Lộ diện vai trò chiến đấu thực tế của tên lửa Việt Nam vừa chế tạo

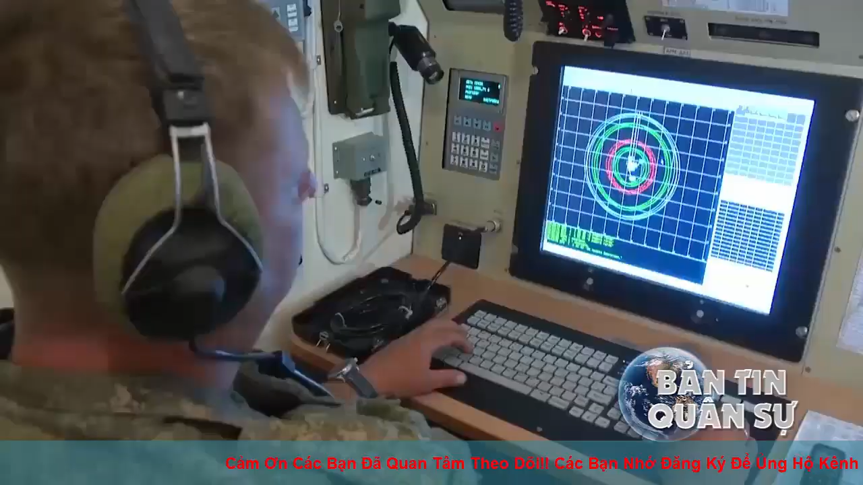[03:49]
sẽ là một bất ngờ thú vị bởi nó sở hữu quá nhiều ưu điểm vượt trội như các xe chiến đấu
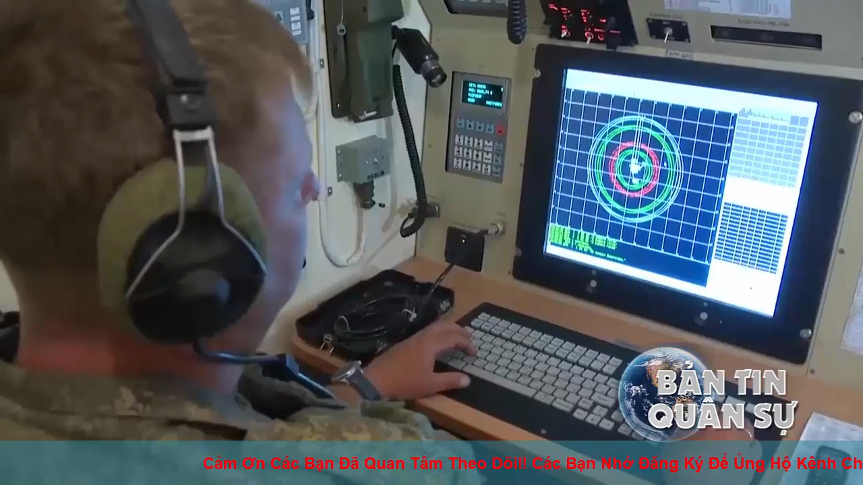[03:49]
được trang bị khí tài trinh sát và điều khiển tên lửa bằng radar,